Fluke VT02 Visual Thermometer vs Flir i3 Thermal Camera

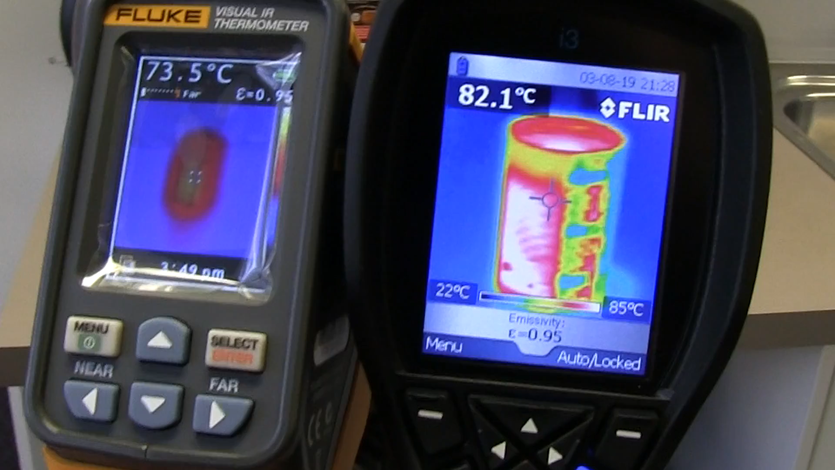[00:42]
On screen: scale top 85°C, scale bottom 22°C
look at the difference in that compared to the FLIR. No contest whatsoever.
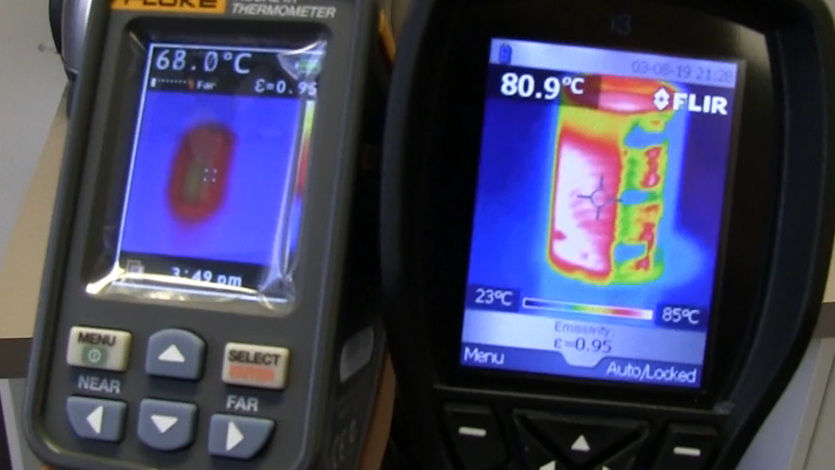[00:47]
On screen: scale top 85°C, scale bottom 23°C
The Fluke VT-02 is absolute garbage. It really is.
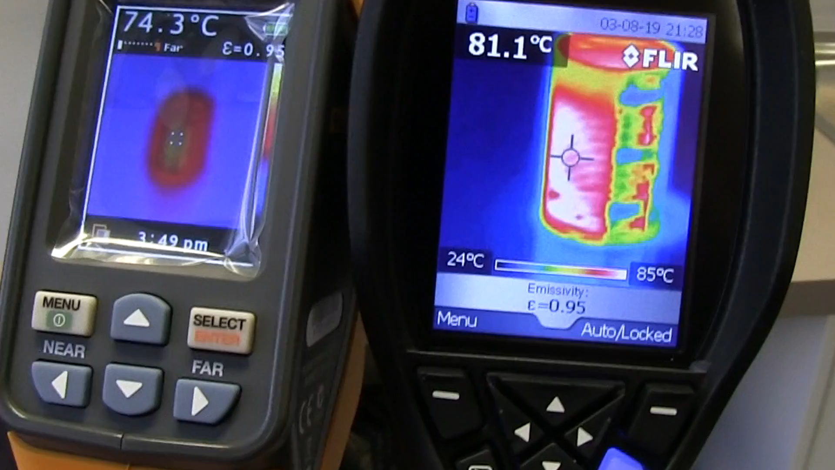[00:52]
On screen: scale top 85°C, scale bottom 24°C
It's like a blob. I have no idea what sort of sensor or lens they're using in that thing, but it's pretty awful. Look at that. Not impressed at all.
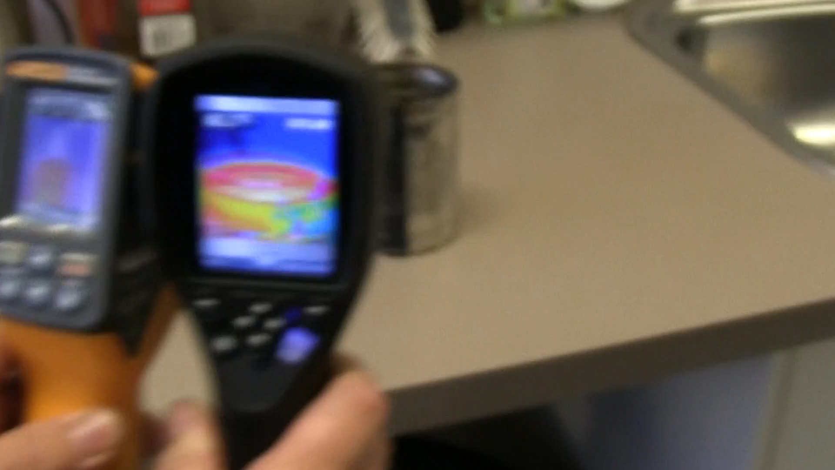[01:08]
But it does seem to be reasonably accurate in that respect,
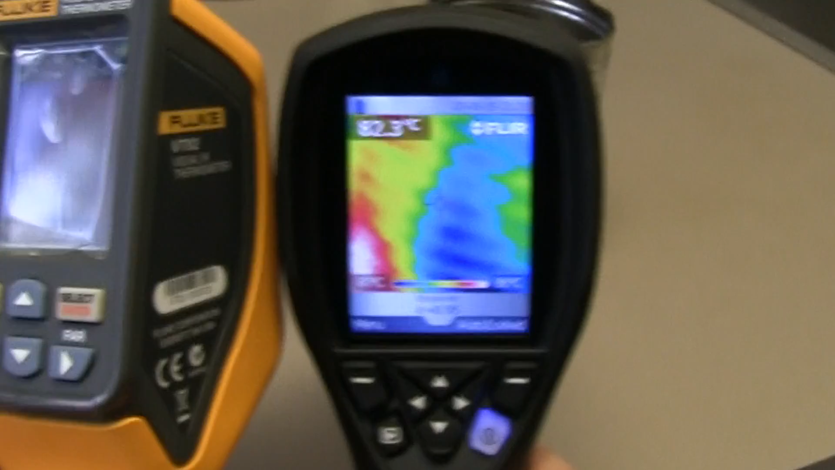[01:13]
but otherwise it's just pretty garbage.
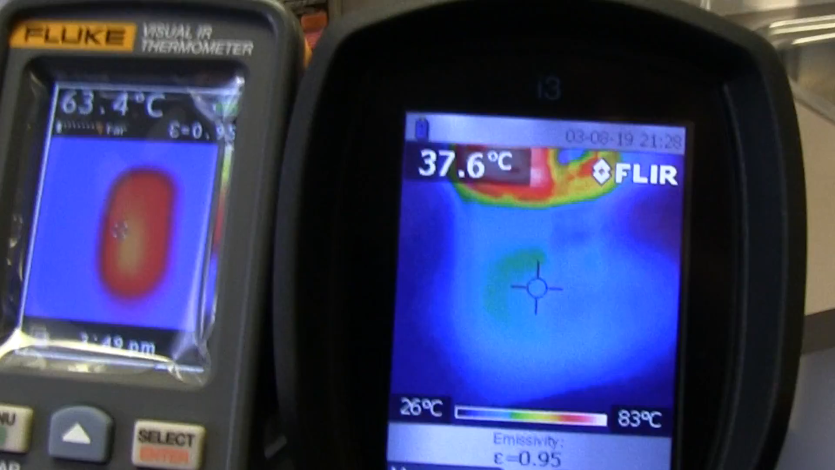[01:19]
On screen: scale top 83°C, scale bottom 26°C
Can we turn the camera view on? There we go. So we've got the camera view, and, uh, but yeah, it's just a fuzzy blob.
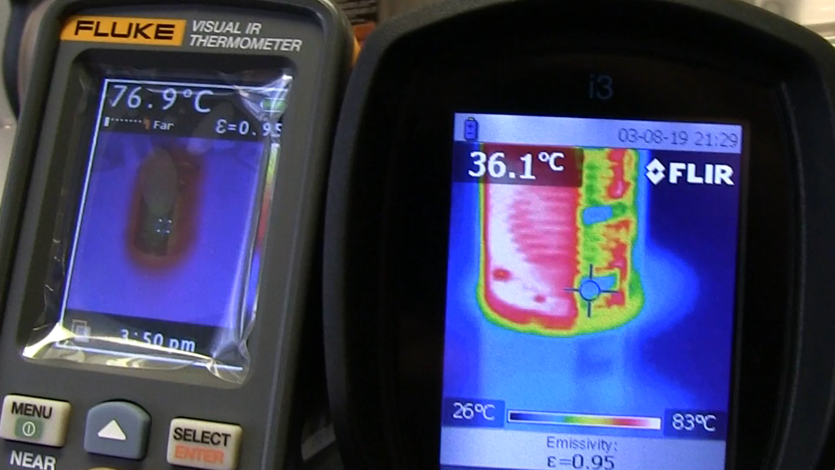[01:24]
On screen: scale top 83°C, scale bottom 26°C
Hopeless.
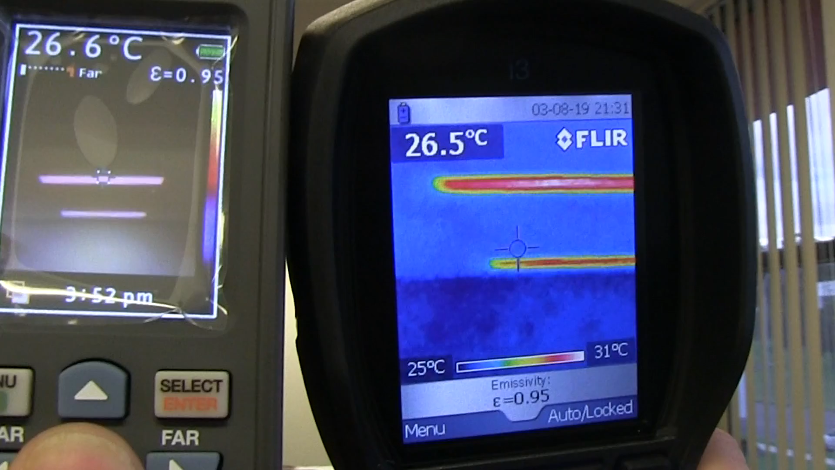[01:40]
On screen: scale top 31°C, scale bottom 25°C
Okay, switch it back to full, look at that, just a blob. So you've got to wonder what lens and sensor they're using in this thing.
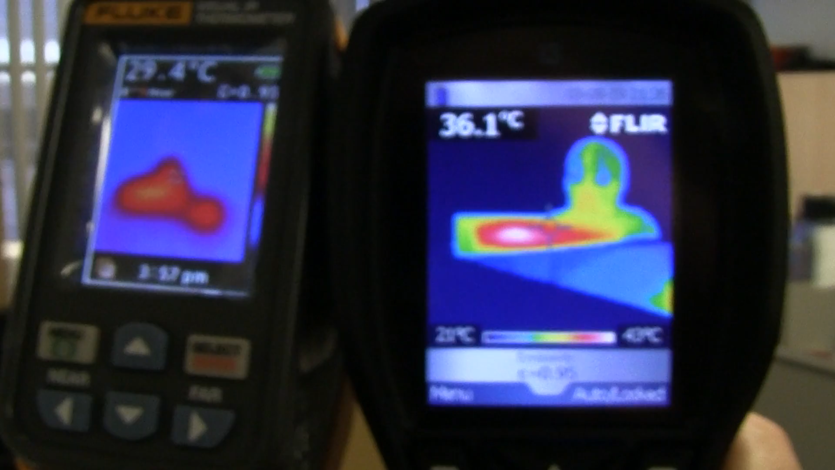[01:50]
And there's supposed to be a human in there somewhere, and, uh, looks like just a blob on the Fluke. Unbelievable.
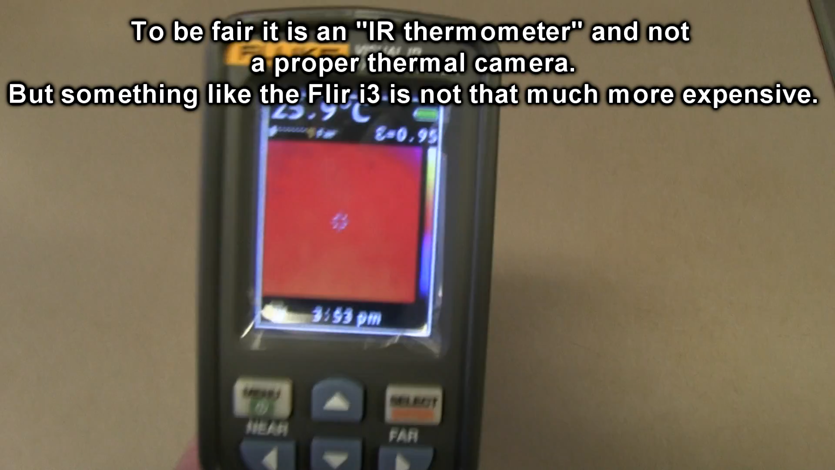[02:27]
Whereas the Fleur, um, it, you know,